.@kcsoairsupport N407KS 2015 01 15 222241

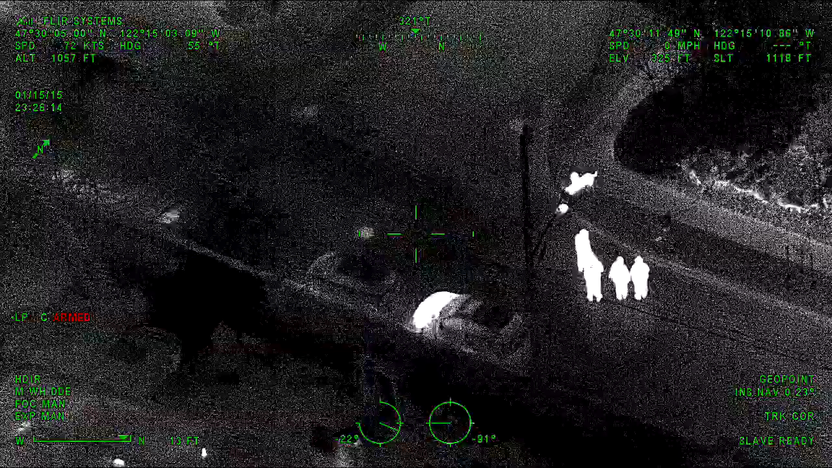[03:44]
Cardia 1 to K9. Yeah, go ahead. Yeah, just for your information, the two car parked cars where you're at, just south of you, if you go just to the west,
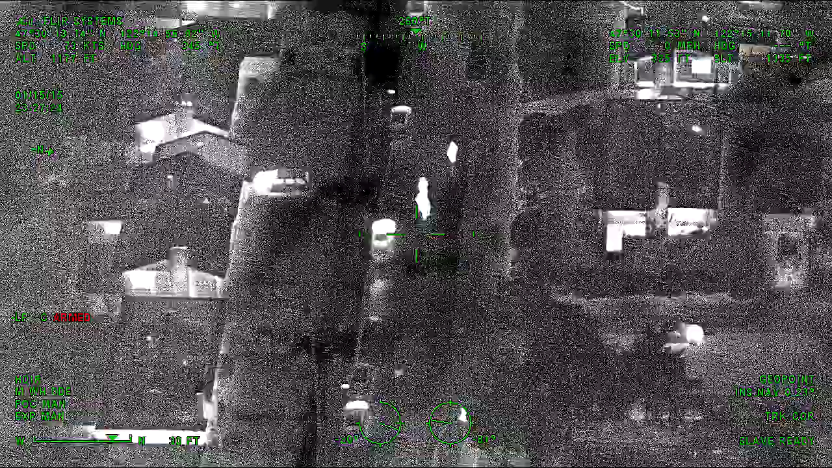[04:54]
Right in where we are now? No, you went too far. Go back the other direction. Go to the next vehicle. It was parked right behind that vehicle. It's still there. This car right here lit up? Yeah, so if you go about another 5 feet, it was parked right there. Copy, thank you.
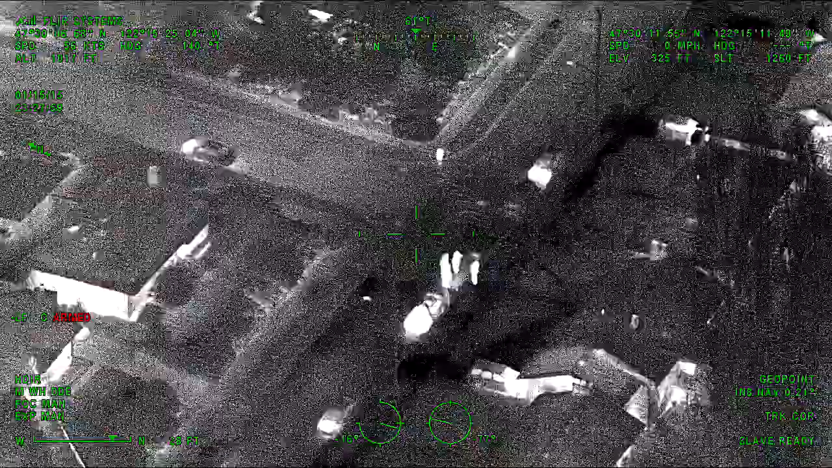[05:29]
Sam 33. And Gary 1 to K911. We checked around the area there. We didn't see anything that was obviously sticking out. Copy that. How long does the heat signature last on the car that's left? Have you ever tried that? Well, it depends on outside temperature and rain and stuff like that.
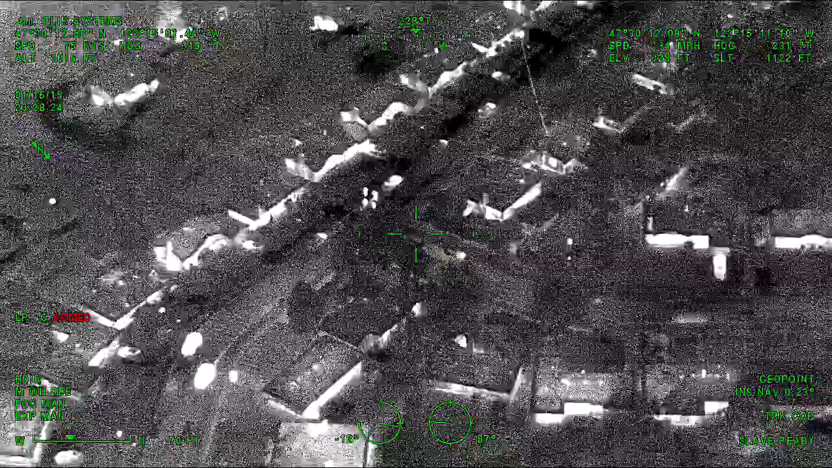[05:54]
And a night tonight, like tonight, I would almost expect with the rain is to cool down pretty fast. So 15, 20, maybe 30 minutes at the most.
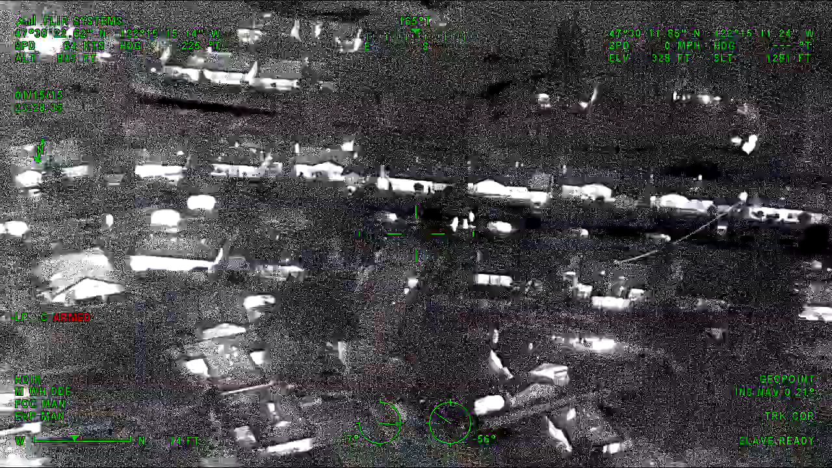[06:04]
Copy that. Thank you. Yep. K911, you can break down and containment for us.